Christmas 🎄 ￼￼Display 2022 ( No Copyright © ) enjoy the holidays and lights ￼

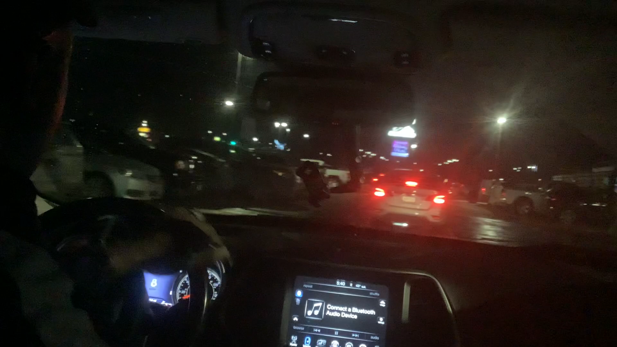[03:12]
Let us drive by. Here is whatever that is. There it is, guys. You okay, my son?
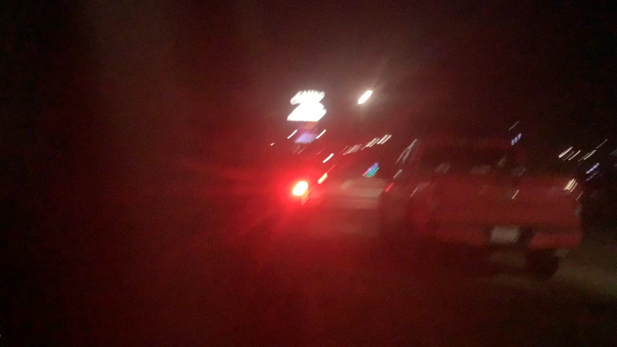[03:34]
There it is, the casino. Let me zoom in. Very good, Mason. You mean mom and dad? Let's try by. Mom and dad? What?
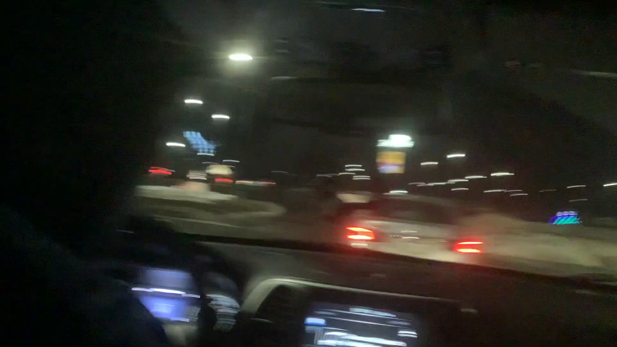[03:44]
Okay, Mason. Just needed to get a close video of it lit up, so.
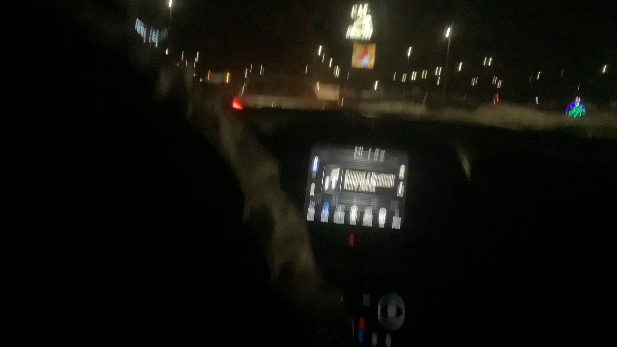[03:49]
Hey. Hey, boy. There's some lights right there.
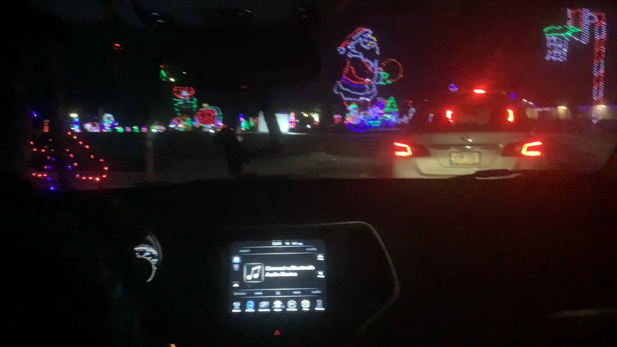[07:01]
Oh. You're right, ho ho ho, Mason. Oh. Oh, ho, ho, ho. Is that you up, Mason? Ho ho. That right there says Adventureland Resort.
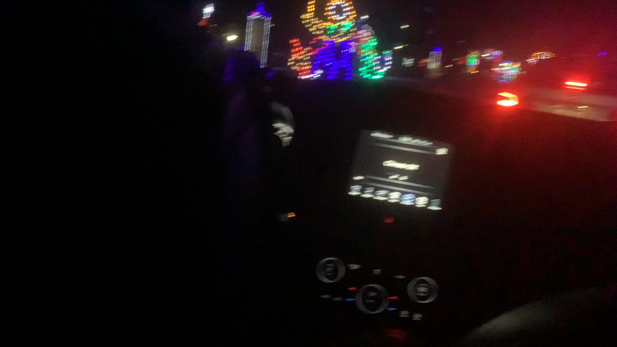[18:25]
That looks like something with one eye. I'm not really sure.
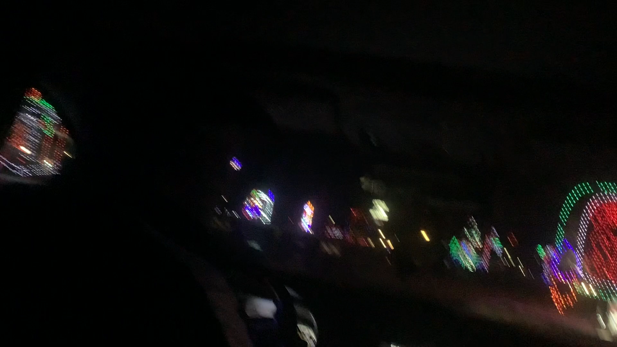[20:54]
Okay, baby. Okay. Goodbye, boy. Wait. It says, Merry Christmas. Merry Christmas, my God. Yeah.
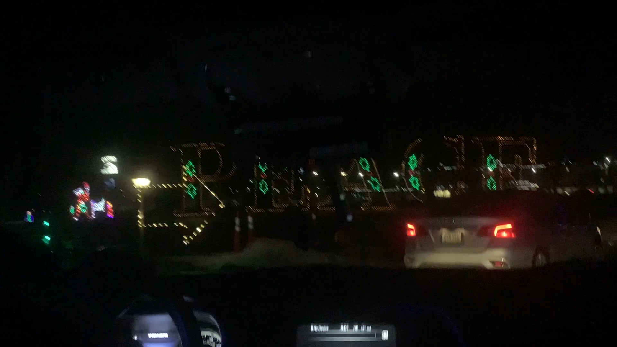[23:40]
Okay, we're going near the peace sign right here. What? We're going near the peace sign, which is, you know, yeah, lit up.
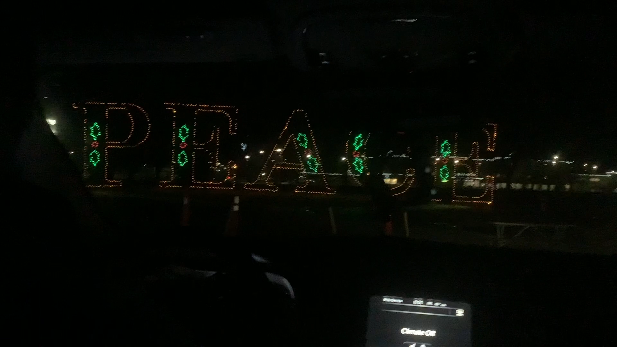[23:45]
Yeah.
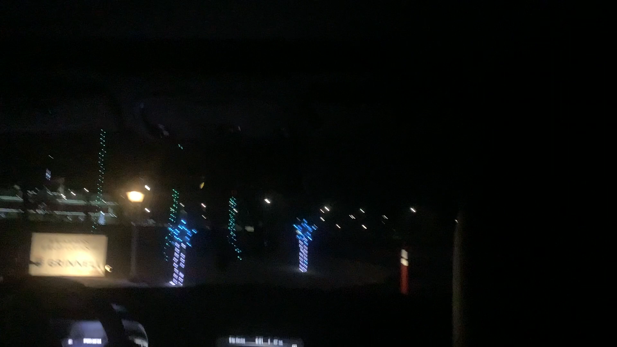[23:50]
And there's like more right here. Oh, a family right here.
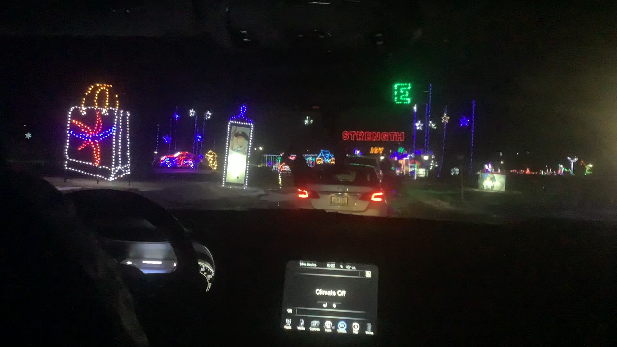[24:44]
Okay. Ooh, look, that right there is the Grinch star right there.